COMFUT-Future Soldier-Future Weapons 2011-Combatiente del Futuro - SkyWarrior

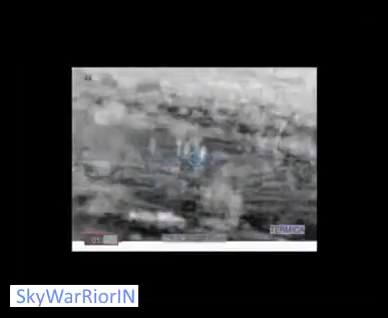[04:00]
real con la integración de un telemetro brújula en el arma y la utilización de munición letal y no letal.